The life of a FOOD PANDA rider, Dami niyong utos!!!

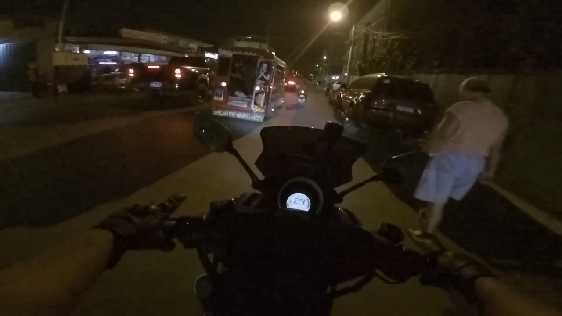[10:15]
Pangarap kong magkaroon ng ganyan balang araw mga idol. Kaya, don't skip ads. Sa unil kong subscriber dyan. What's up sa mga hashtag dim no skip ads. Nako, ang dilim dito mga idol. Sana may makita pa kayo. Sobrang dilim ng street na to. Food panda, share out. So, ayan mga idol, malapit na ako sa bahay namin. Puputuloy ko na itong vlog dito kasi madilim. Walang streetlights na pasok sa subdivision namin mga idol.